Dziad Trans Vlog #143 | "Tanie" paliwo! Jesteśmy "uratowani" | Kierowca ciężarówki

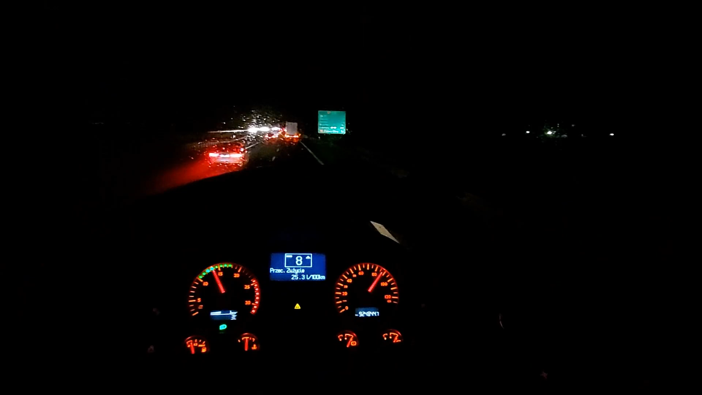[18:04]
Ja jutro nie jadę w trasę W sensie tak Jadę rano rozładować To co mam teraz załadowane Bo ja zrobiłem tą trasę Tam tą zieloną górę Rozładowałem Przywiozłem puste opakowania Rozładowałem Znowu załadowałem I jutro rano jadę rozładować
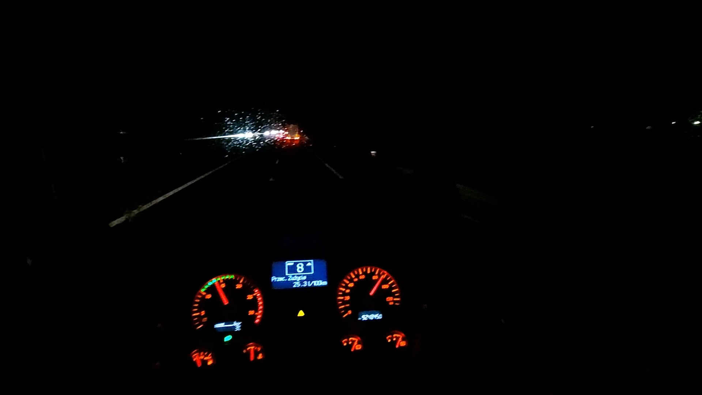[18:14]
Pod Poznań Na 6 rano Potem tam też załaduję puste opakowania Zjadę na bazę I zamieniam się z kierowcą skoczkiem Który się zaoferował Mówi że ma Dwa dni nie pracuje u siebie Więc że chętnie pojedzie Pojedzie tutaj u nas No więc jak najbardziej Ja to wykorzystuję w tym momencie Na to że skoro Skoro jest kierowca No to To ja jadę sprawy pozałatwiać No i jutro